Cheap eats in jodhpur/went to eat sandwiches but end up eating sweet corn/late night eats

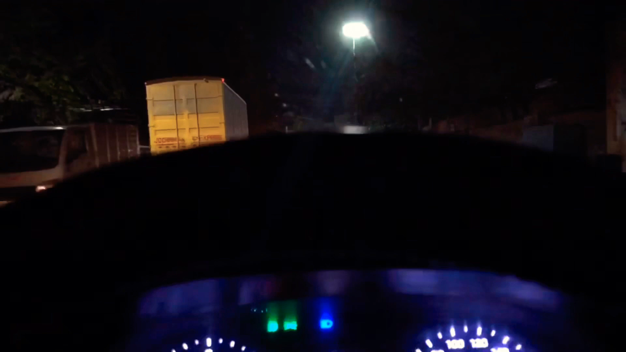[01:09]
تو بس تو بس ہم لوگ جالوری گیٹ آگئے ہیں اب بس آپ کو بتاتے ہیں کہ کہاں پہ وہ کھڑے رہتے ہیں جو کی جالوری گیٹ کا جو سرکل ہے اس
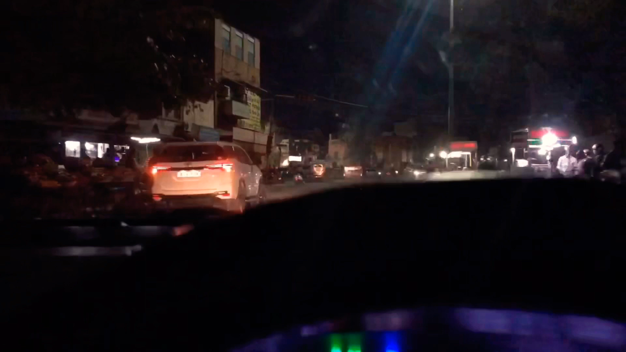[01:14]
کے اگدم سامنے وہ کھڑے رہتے ہیں بک ورلڈ کے سامنے تو
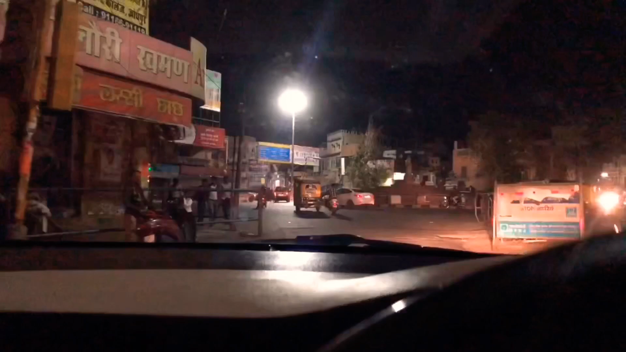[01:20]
یہ بس آج آرے آج تو یہ کھڑے ہی نہیں ہیں
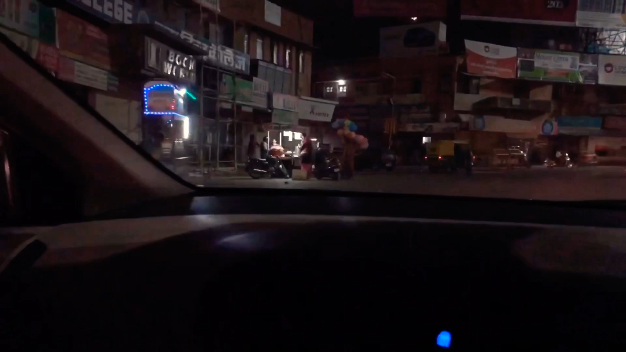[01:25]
آج تو ہائی نہیں آرے آج تو آپ کیا کریں آج تو وہ جو یہاں پہ کھڑے ہوتے ہیں وہ آج وہ آئے نہیں ہیں تو آپ کیا کریں گے